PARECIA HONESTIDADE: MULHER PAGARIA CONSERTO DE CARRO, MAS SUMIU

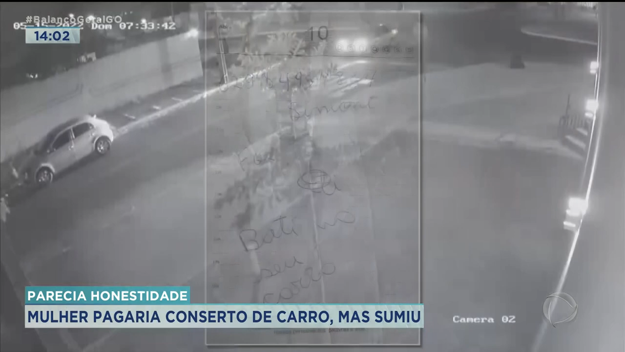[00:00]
Repare neste carro que está estacionado, ele é atingido por um outro veículo, com a força do impacto é impulsionado para frente.
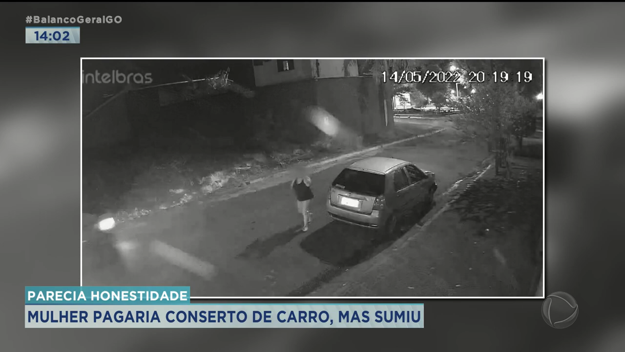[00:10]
A mulher que causou o acidente chega a descer para ver o estrago, depois vai embora. O veículo que aparece nas imagens que foi atingido é esse aqui, olha,